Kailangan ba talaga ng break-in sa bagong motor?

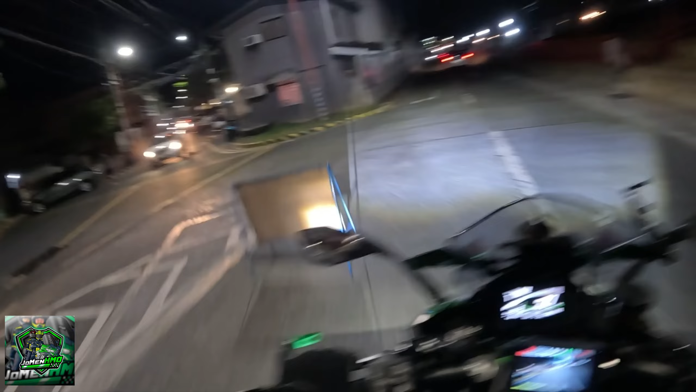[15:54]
Sabi pa punta Cinco Hermanos
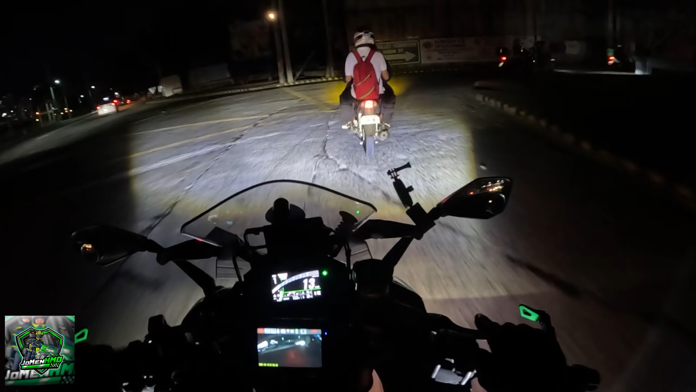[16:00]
Nag-busy na Nag-busy na hampa sila Medo rito Ano ba ito? Ah, may mga ano rito Oh May mga food food Diyan po isisik Tinapuro sisik
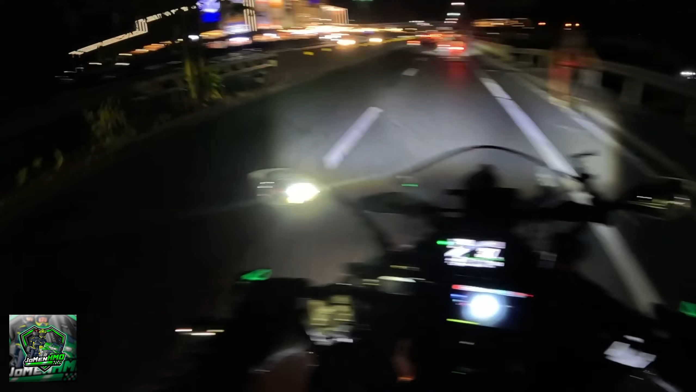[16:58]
Andito kami napadaan Ito ang SMRG na Time check It's already Wow 9.03 na Gabi na pala Ano Oops Ah, doon tayo Lumudag nung Naka-Xbox tayo Yes Ang laki pala ng U-turn Dito